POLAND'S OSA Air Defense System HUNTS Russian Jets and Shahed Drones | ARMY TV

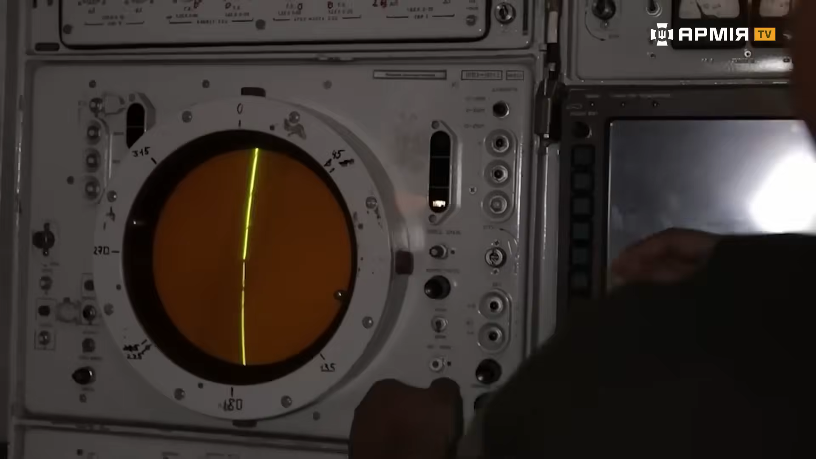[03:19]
This radar up top, the one that's constantly rotating, feeds everything down here as contact points.
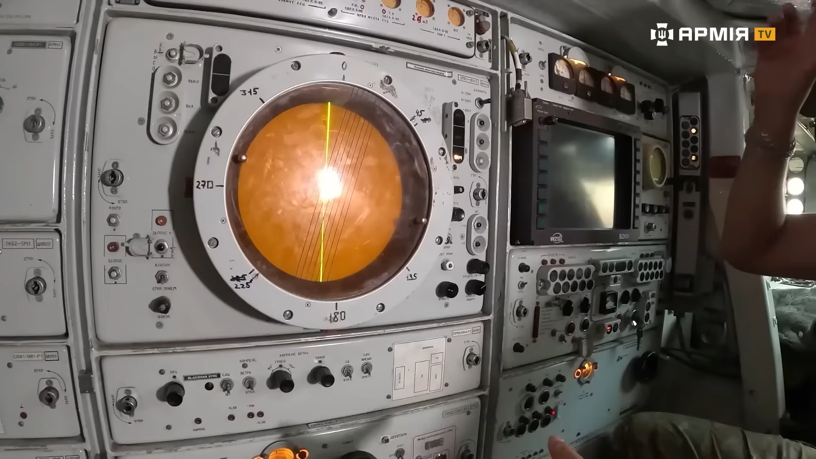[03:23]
Those points give us the target azimuth, say 270 degrees,
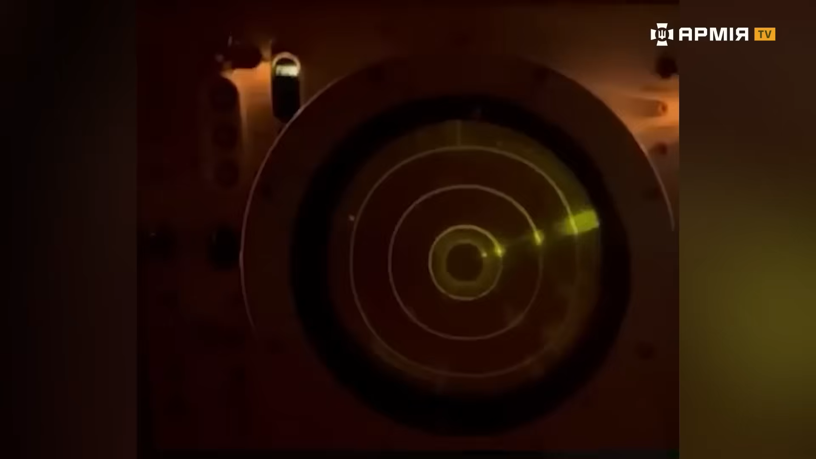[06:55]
You get a huge number of false returns popping up on the detection screen. To confuse you?